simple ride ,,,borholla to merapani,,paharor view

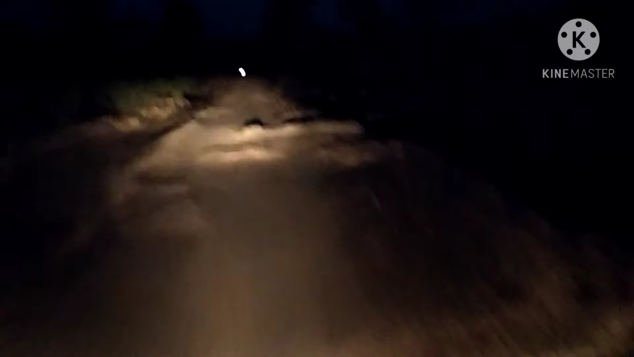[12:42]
মকৰং বাগানৰ এটা চুক হ'ল শান্তিপুৰ আমি পিনে গৈ আছোঁ আমাৰ লগৰকেইটা পিছপিনে আহি আছে সৰুকেইটা লাইটটো দেখিছে নিশ্চয় এই বাগান দুই চাইডে বাগান মাজত সৰুক এটা ৰাস্তা